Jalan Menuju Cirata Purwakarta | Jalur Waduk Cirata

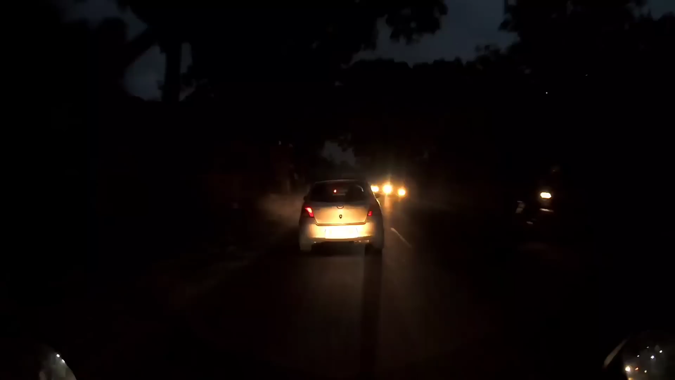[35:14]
Yuh, gelap sekali. Ih, nggak ada lampu penerangan. Oi. Nah ini sebelah kiri saya ini rel kereta api. Sayang belum nggak ada kereta api.
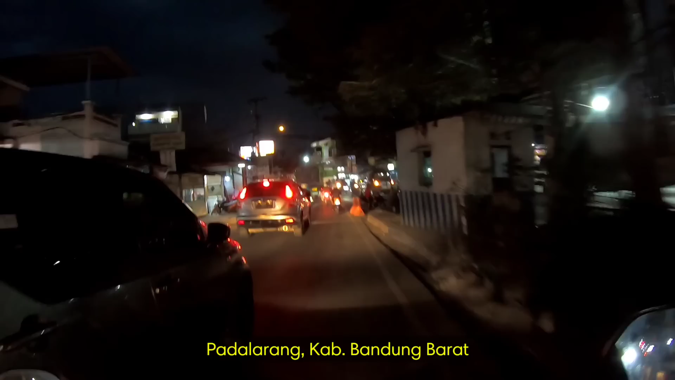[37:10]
Oke. Kita sudah sampai Padalarang. Sepertinya videonya akan saya cukupkan dulu sampai sini ya teman-teman semua.